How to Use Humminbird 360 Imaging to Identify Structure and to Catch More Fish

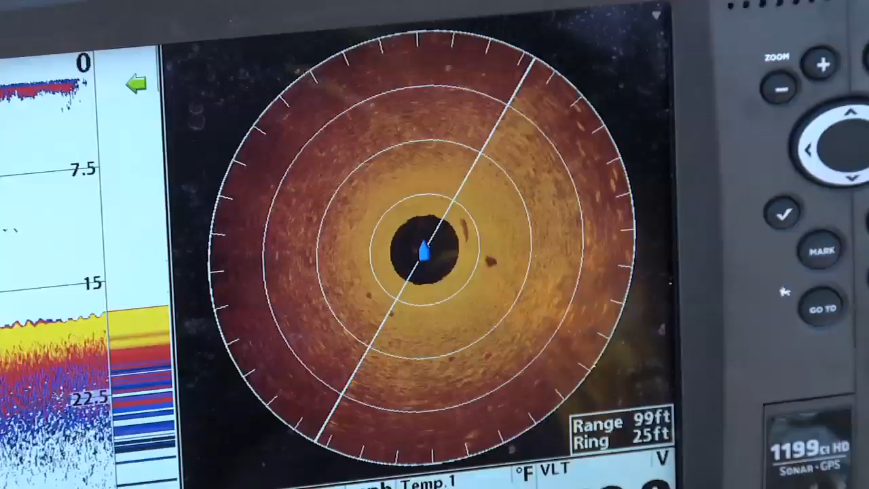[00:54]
in front of my boat it's looking all the way around my boat and I can adjust the range so I'm looking about 30 feet in front of my boat and I saw that fish it allowed me to hit